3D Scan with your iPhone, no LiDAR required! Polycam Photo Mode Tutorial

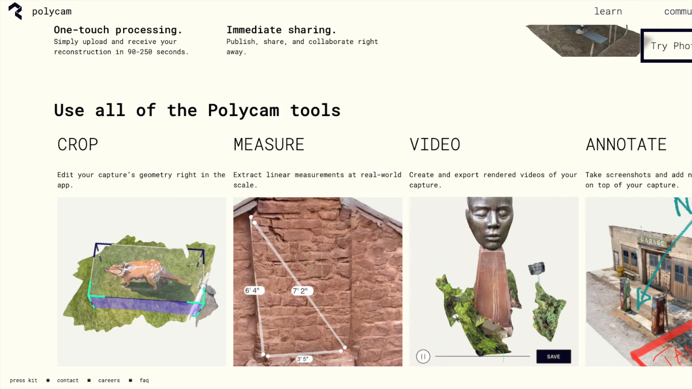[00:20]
Polycam was originally created as a LiDAR scanning app but since expanded to include a photogrammetry mode that they call photo mode that's compatible with most modern iPhones.
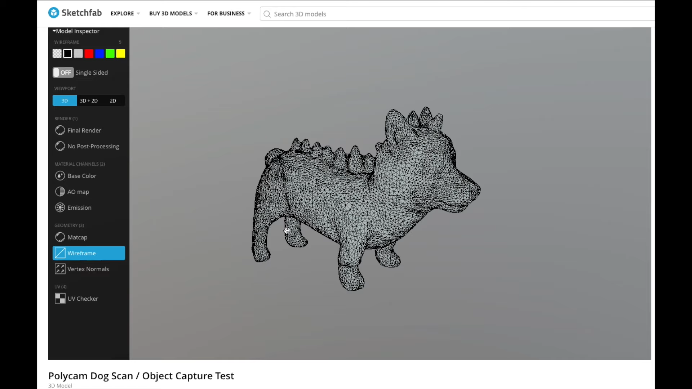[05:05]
It doesn't really have any high concentration or excess density. So overall Polycam is a great app and I think it's a great way to carry a scanner around in your pocket and use it to scan things out in the wild.